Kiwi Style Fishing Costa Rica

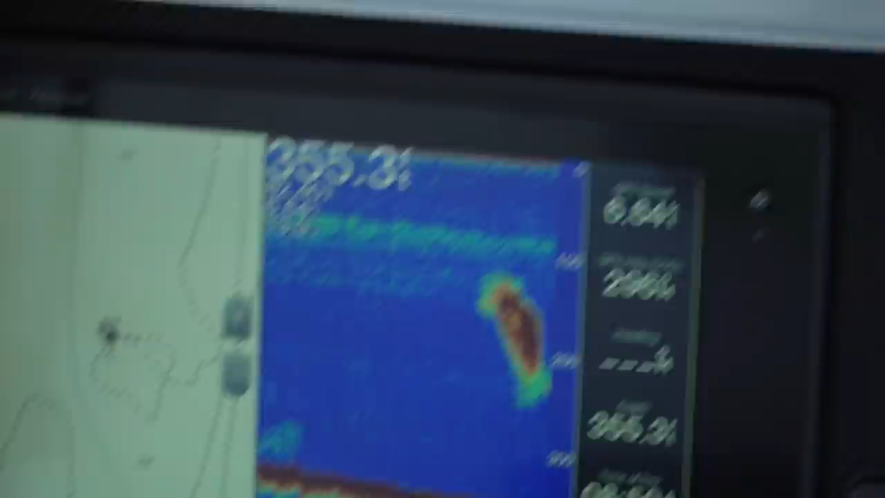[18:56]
Bait, bait, bait. I'm all about bait. I've got no idea what the local bait variety is, but whatever it is, it's what the fish are eating.